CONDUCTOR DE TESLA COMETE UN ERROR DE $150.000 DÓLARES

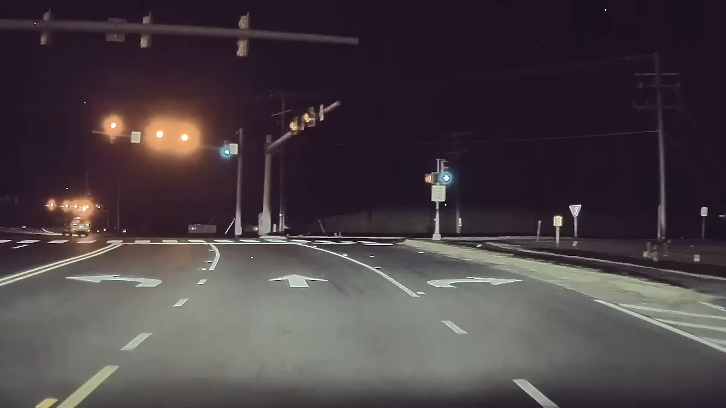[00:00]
En su camino de regreso a casa desde el trabajo,
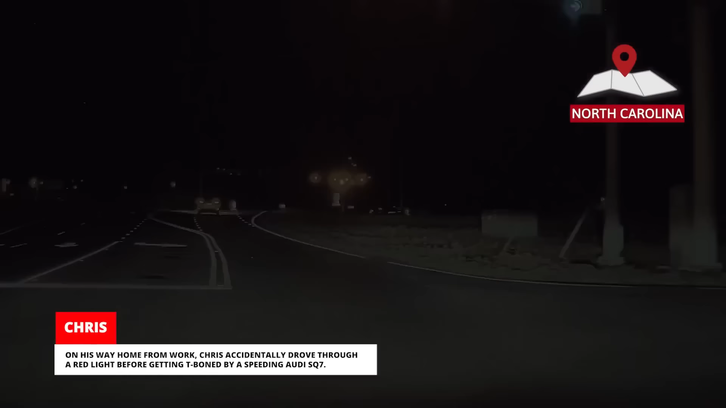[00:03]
Chris accidentalmente pasó por un semáforo en rojo antes de ser embestido por un Audi que iba a gran velocidad.
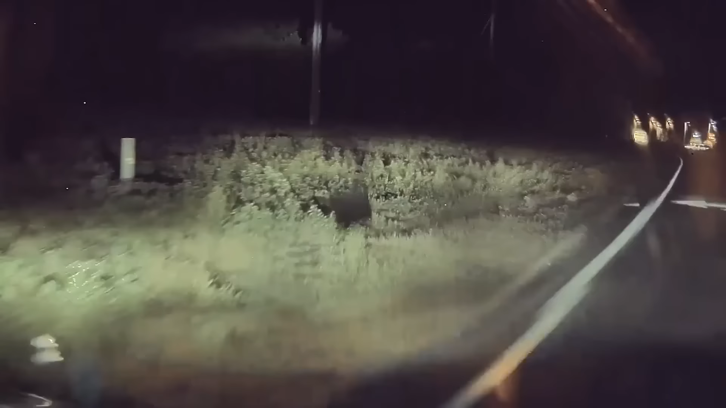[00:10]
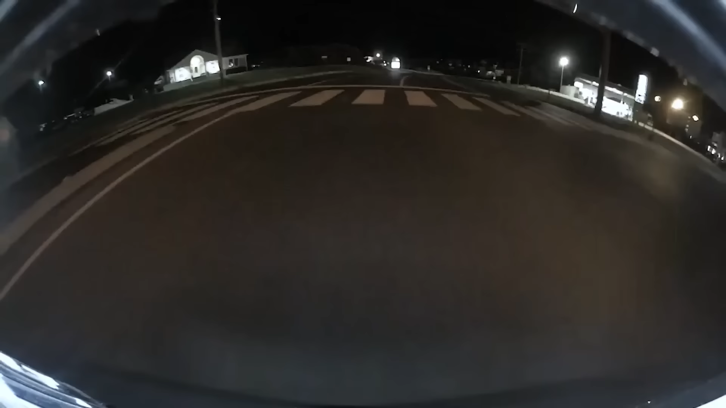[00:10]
La policía respondió a la escena. Increíblemente, ambos conductores pudieron salir del choque sin lesiones graves.
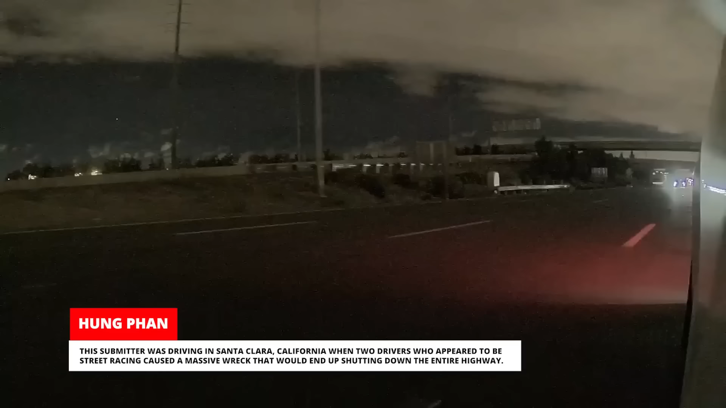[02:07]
cuando dos conductores que parecían estar compitiendo ilegalmente causaron un enorme accidente que terminó cerrando por completo la autopista.
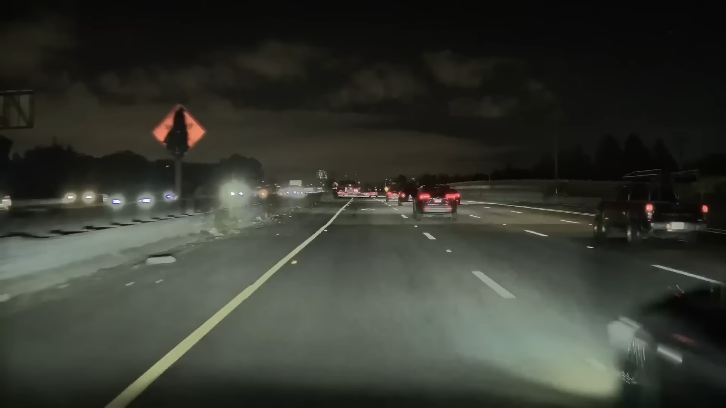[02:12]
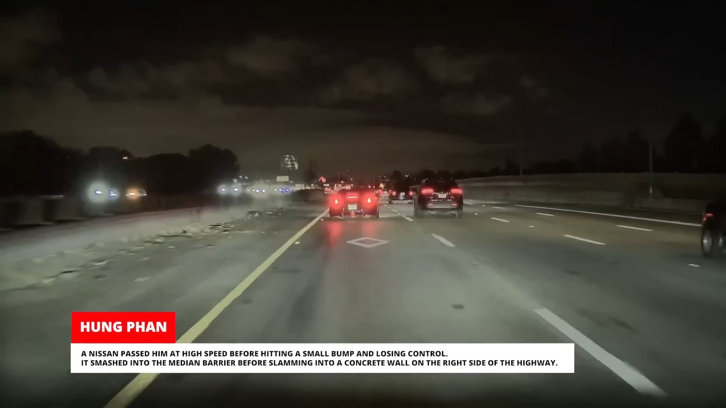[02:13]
Un Nissan lo pasó a gran velocidad antes de chocar contra un pequeño bache y perder el control. Chocó contra la barrera de la mediana antes de estrellarse contra un muro de concreto en el lado derecho de la autopista. El impacto hizo que el Nissan volcara hacia atrás a través de los cinco carriles de la autopista antes de detenerse en la barrera de la mediana.
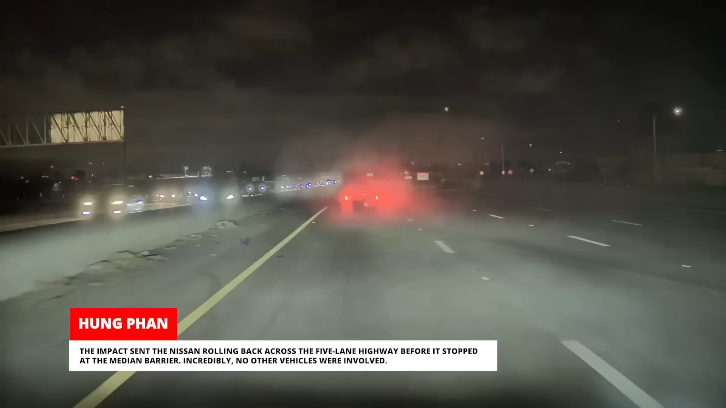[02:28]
Por suerte, no hubo otros vehículos involucrados. Nuestro informante llamó a los servicios de emergencia y continuó conduciendo
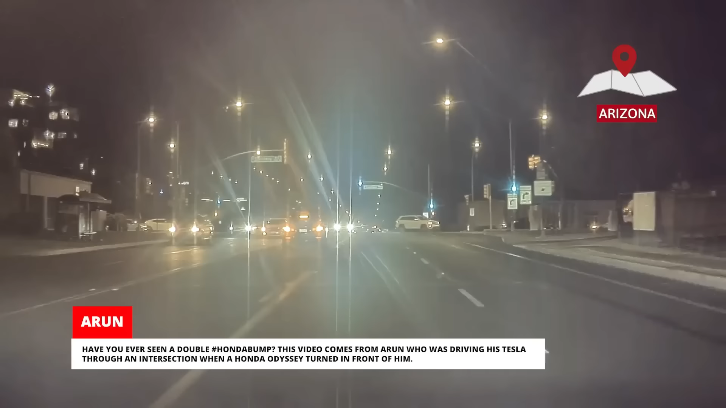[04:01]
Este video proviene de Aaron, que conducía su Tesla por una intersección cuando un Honda Odyssey giró frente a él y la golpeó.
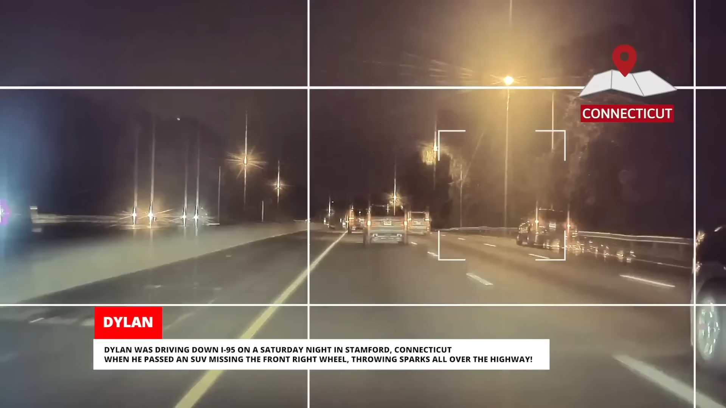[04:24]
cuando pasó junto a una SUV a la que le faltaba la rueda delantera derecha y estaba arrojando chispas por toda la autopista. El tipo literalmente estaba conduciendo sobre tres ruedas a toda velocidad en la autopista.
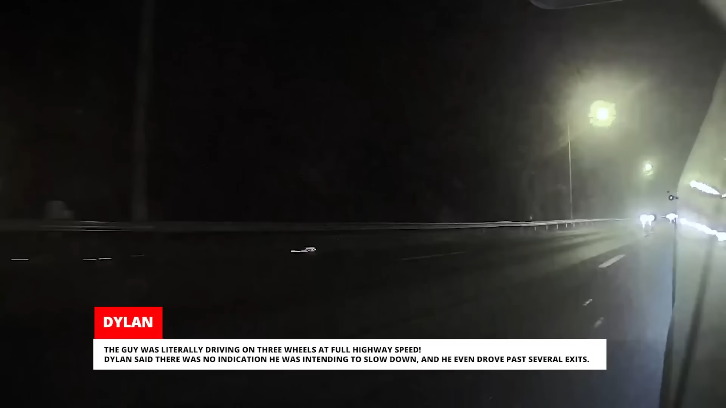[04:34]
Dylan nos dijo que no hubo indicios de que tuviera la intención de reducir la velocidad y ni siquiera tomó las salidas que aparecían.
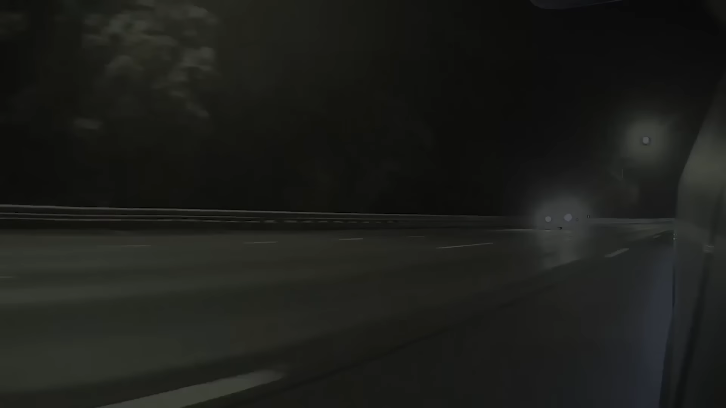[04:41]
¿Qué crees que estaba pasando aquí? Cuando el semáforo en el que JJ se detuvo cambió a verde,
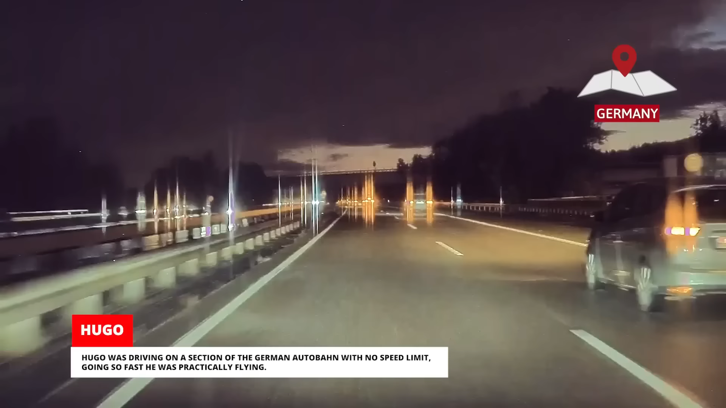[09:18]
Hugo estaba conduciendo en una sección de la autobahn alemana sin límite de velocidad yendo tan rápido que prácticamente estaba volando. De repente un automóvil a su derecha se metió en su carril delante de él.
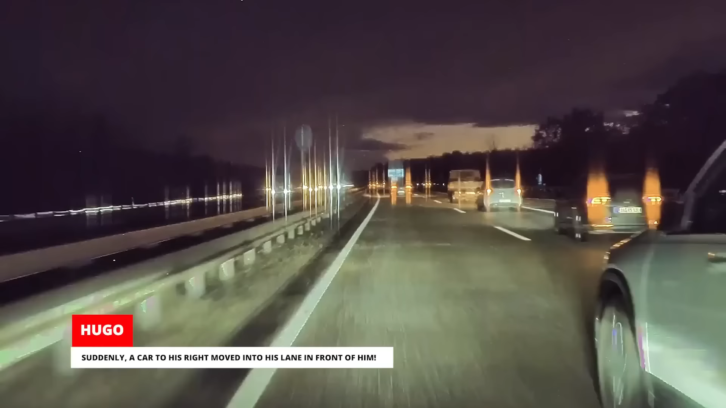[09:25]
Al darse cuenta de que no podía frenar a tiempo, Hugo tocó la bocina mientras se deslizaba entre el otro automóvil y la barrera de seguridad.
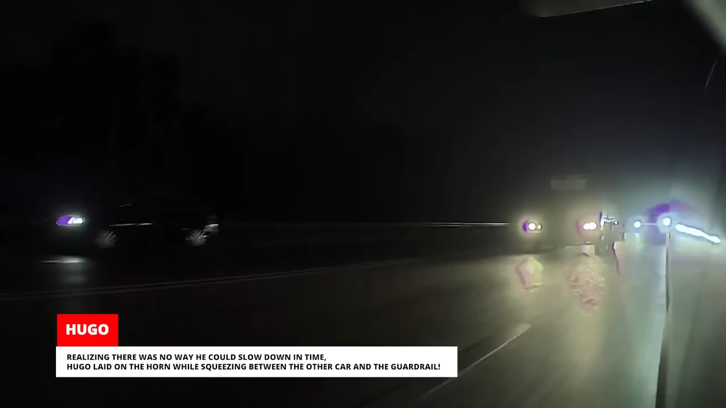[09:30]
Nos dijo que en retrospectiva debería haber comenzado a frenar antes.
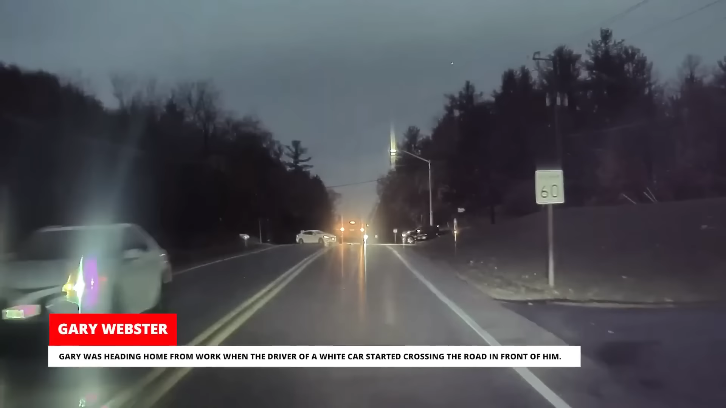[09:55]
El otro conductor se detuvo a mitad de camino en la carretera obligando al conductor de un minicúper a desviarse hacia el carril contrario, donde fue golpeado por un Ford Escape antes de dar vueltas.